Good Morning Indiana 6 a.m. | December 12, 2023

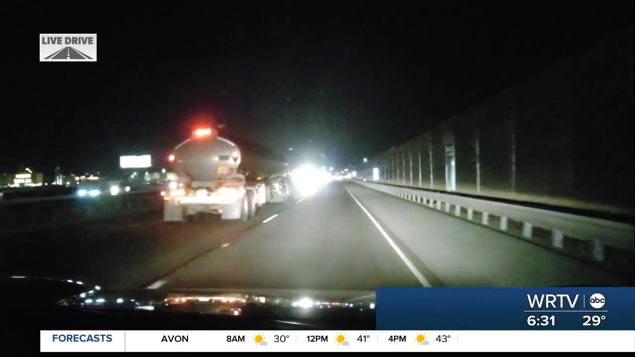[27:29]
We're near Campus Parkway, where traffic is traveling up to speed, so no issues in Hamilton County. We'll continue to keep you updated, though, throughout the morning. Now let's take you west of downtown Indy this morning.